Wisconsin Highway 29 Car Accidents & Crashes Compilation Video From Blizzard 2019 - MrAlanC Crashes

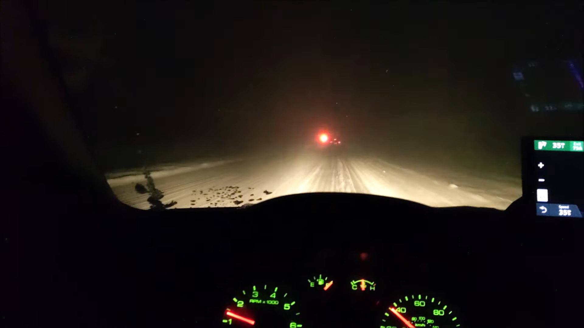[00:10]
Alright, so we're in the worst blizzard ever, and I think we're gonna see our first crash up here, so I'll pay attention now. I had to pull over twice, I was trying to get a hotel, couldn't get a hotel. Look at this guy, way in the ditch.
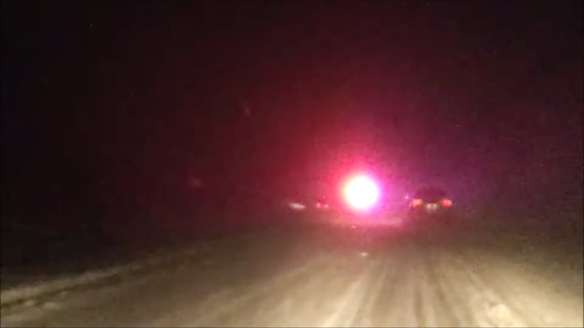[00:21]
We are on the road, and that guy's in the ditch over there. Poor guy. Look at him. That's not how you wanted to spend the night, I'm sure. What is that, like an SUV thing?
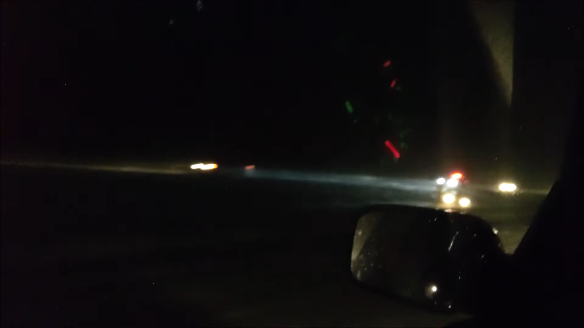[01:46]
Here's another guy in the ditch for you. Ah! I almost just hit the guy ahead of me.
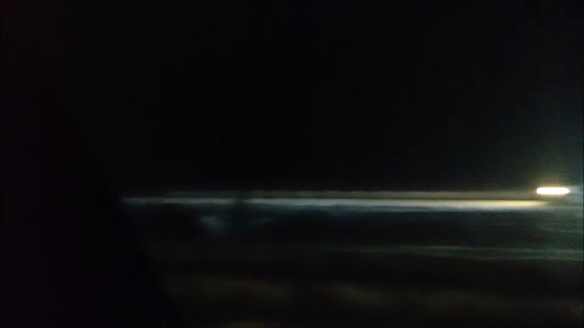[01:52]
Oh my god, that beetle is really in there. Don't take the bug out tonight, guys. Don't take the bug out. Don't take any car out if you can help it. Check out this Congo line behind me on the highway. We're all doing like 20 miles per hour on the highway.
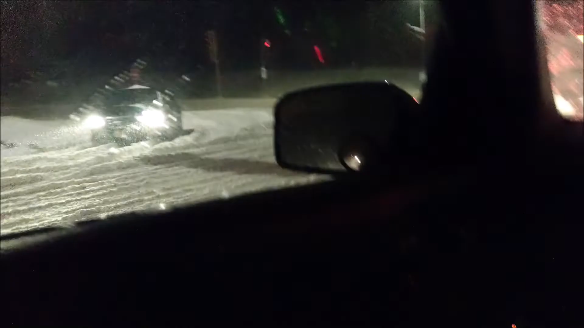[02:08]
Look at this poor kid stuck in the snow trying to get out of there. It's just a fun time.
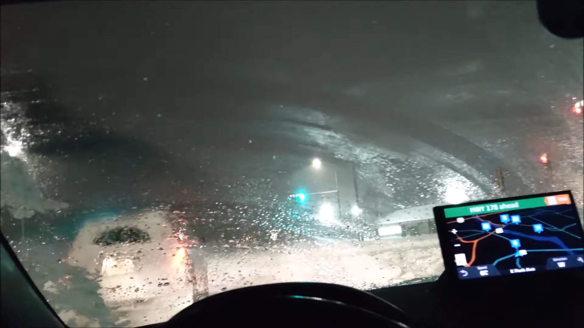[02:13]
Everybody's just kind of not doing very good.
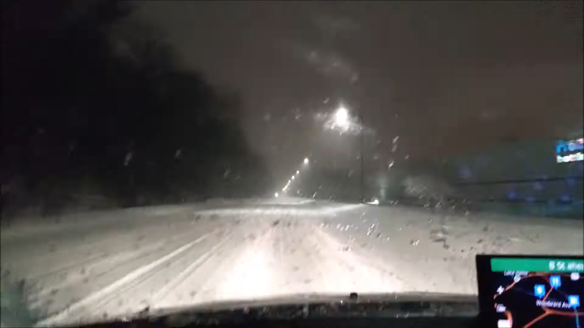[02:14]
Now that I'm out from behind, people, I'm flying. This is my racetrack. These are my racing lights. Isn't this fun, guys? Slap that thumbs up button and subscribe.
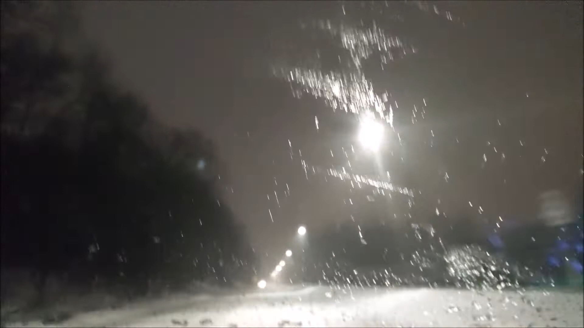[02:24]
Feeling much more comfortable, happy. I'm going to make it home safe here.
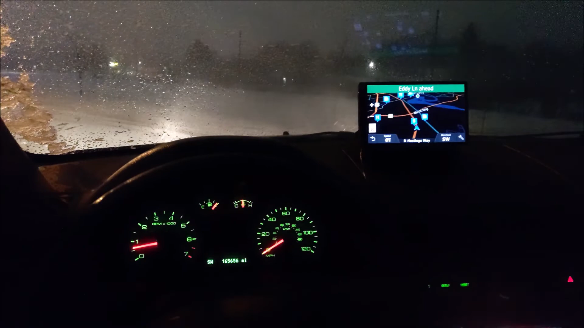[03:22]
Not going to lie, I just biffed it. I biffed it hard.
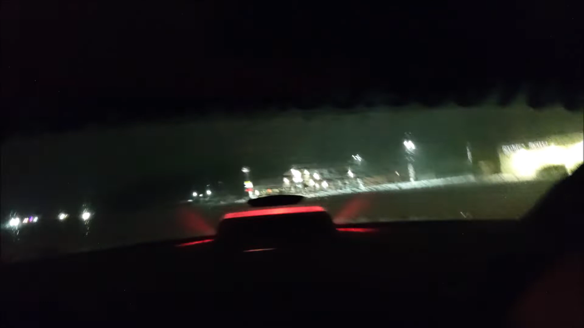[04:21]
Oh, man. Now they're not even going.